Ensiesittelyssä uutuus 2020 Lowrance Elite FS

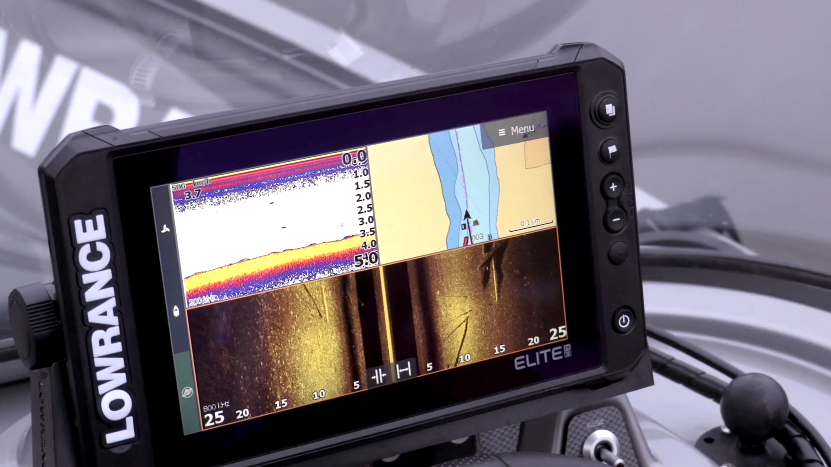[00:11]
Kirjaimet FS tulee sanoista Fishing System, joka suomennettuna tarkoittaa kalastusjärjestelmää.
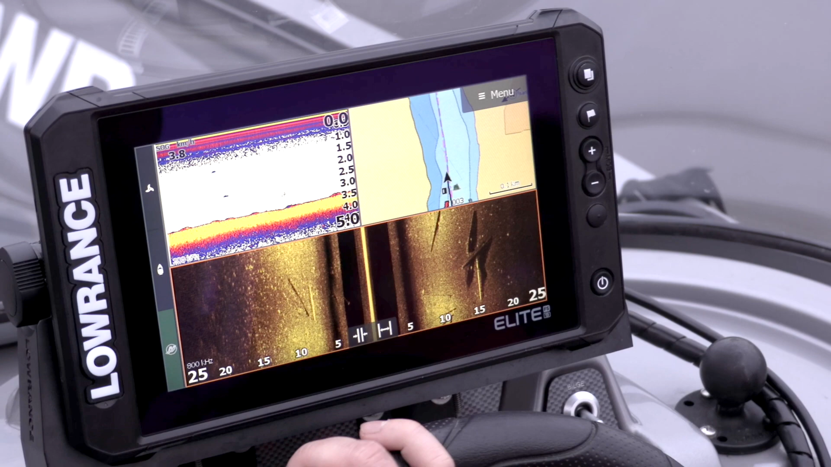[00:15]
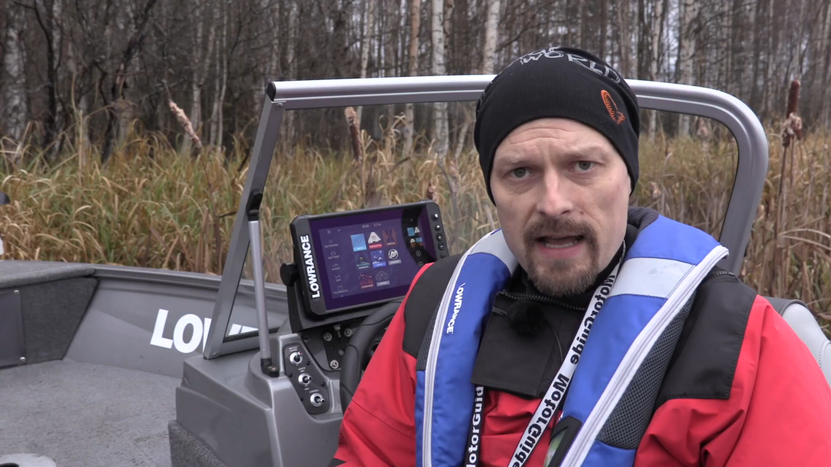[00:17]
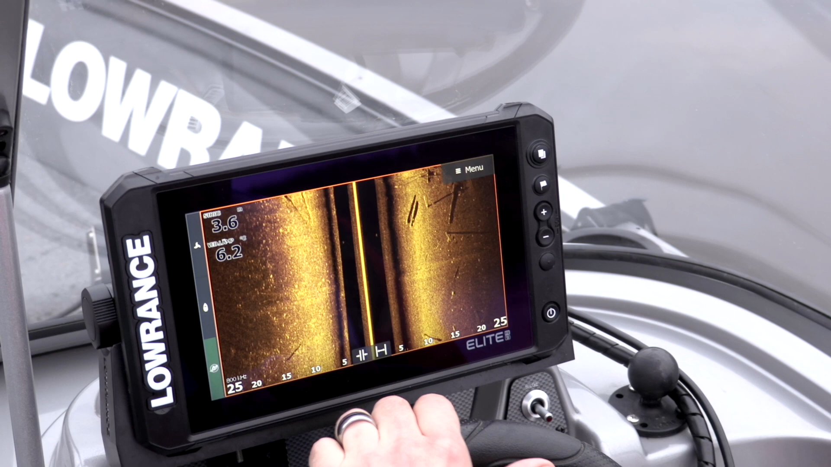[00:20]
Ja Elite FS ympärille voidaan rakentaa todella kattava järjestelmä.
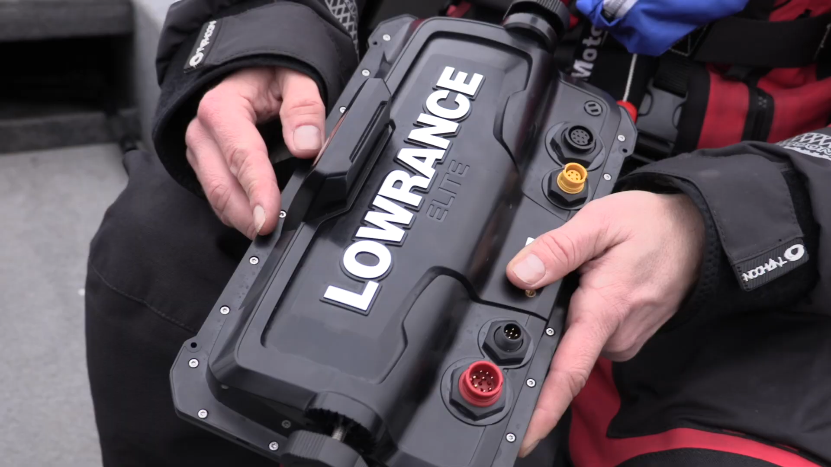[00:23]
Elite FS-laitteita on saatavana 7 ja 9 tuuvan koossa.
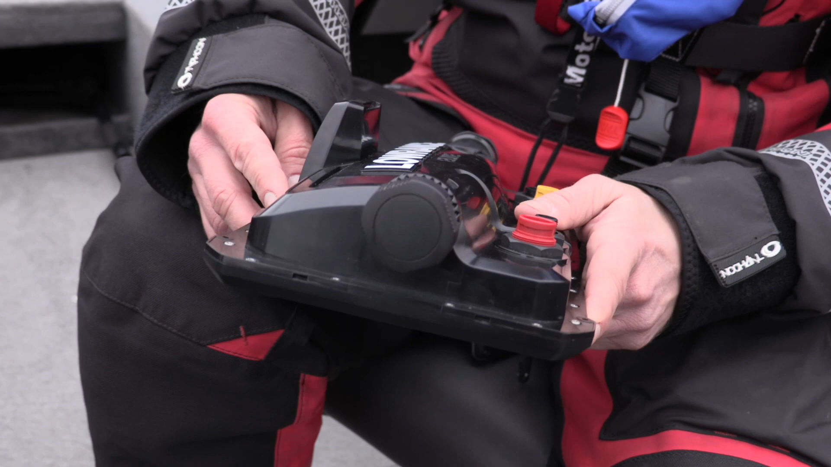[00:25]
Tällä videolla me käytetään 9 tuuman laitetta.
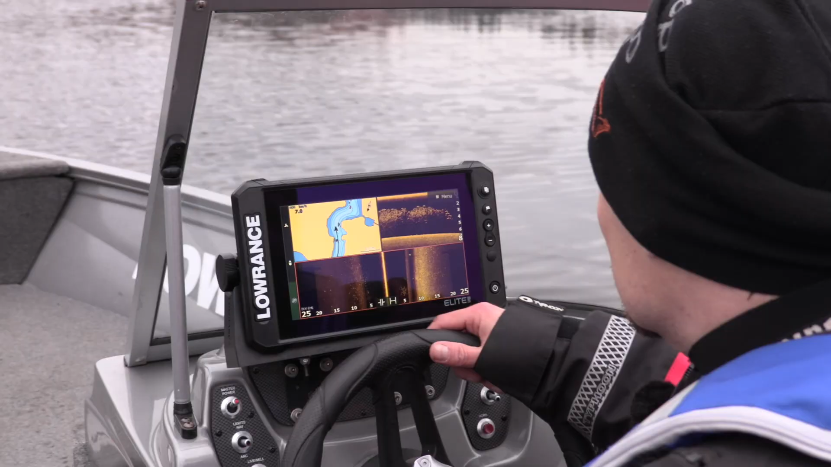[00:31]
Ensimmäistä kertaa Elite-laitesarjan historiassa Elite FS-laitteesta löytyy myös Ethernet-portti.
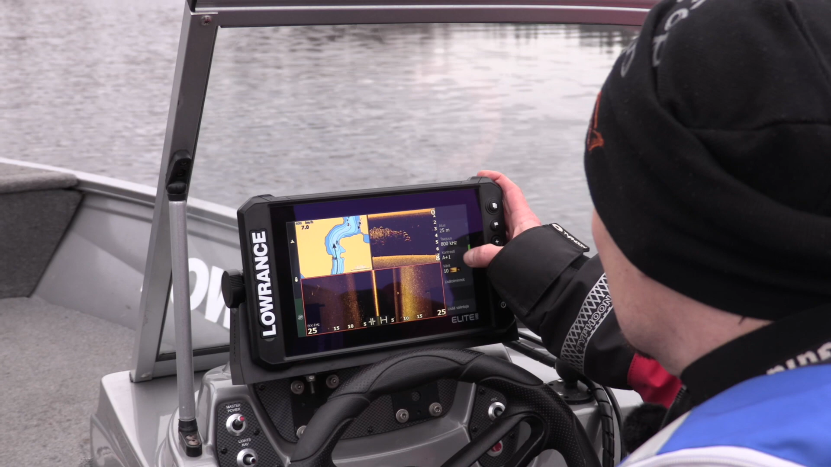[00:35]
Tämä yhdessä NMEA2-verkon kanssa mahdollistaa sen,
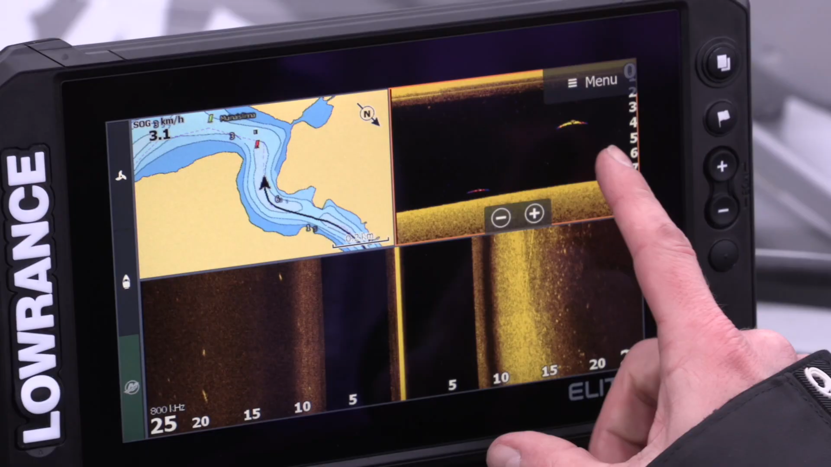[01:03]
On screen: speed 3.1 km/h
Tämän ansiosta veneen järjestelmään on mahdollisuus asentaa useampia näyttöjä, jotka jakaa näitä tietoja keskenään.
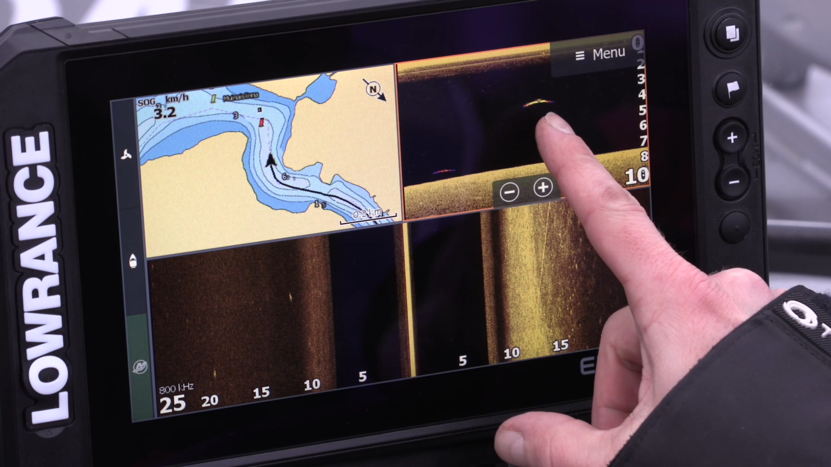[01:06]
On screen: speed 3.2 km/h
Kuten myös edellä mainitsin, niin tutkat vaatii Ethernet-väylän toimijakseen. Ja Lovransen Halo-kupututkat ovat myös yhteensopivia Elite FS-laitteiden kanssa. Ethernet-portti luonnollisesti mahdollistaa myös sen, että Elite FS-laite on yhteensopiva Lovransen uuden reaaliaikaisen Active Target Live-luotaimen kanssa.